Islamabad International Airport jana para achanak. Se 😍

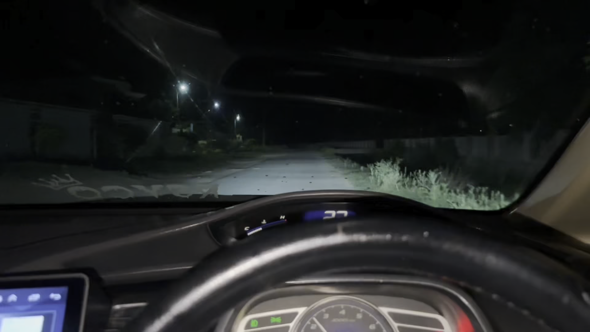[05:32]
सो फाइनली हम निकल चुके हैं, लेकिन बारिश भी स्टार्ट हो गई निकलते ही। तो दुआ करते हैं कि रास्ते में खैर आफियत से पहुँचे और वापस भी खैर आफियत से आए।